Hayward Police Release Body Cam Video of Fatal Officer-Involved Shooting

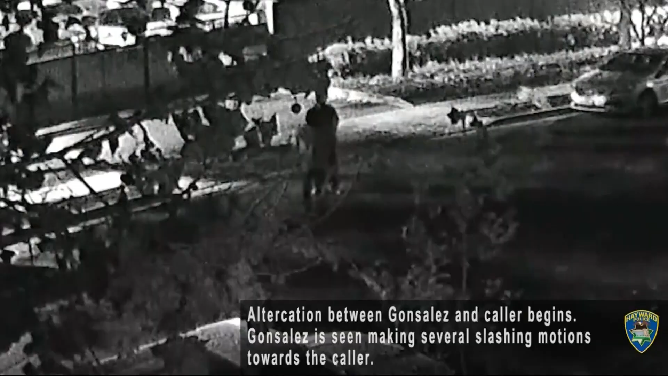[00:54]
In surveillance video, we see pretty much what was reported to 911, an altercation in the street and a man that appears to be armed with a knife.